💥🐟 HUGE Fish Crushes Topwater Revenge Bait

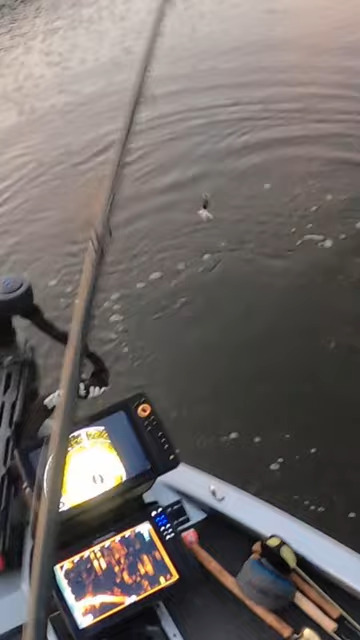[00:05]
Oh no! Did you see that? Dude. Oh. I don't know what that was. That was a big old red.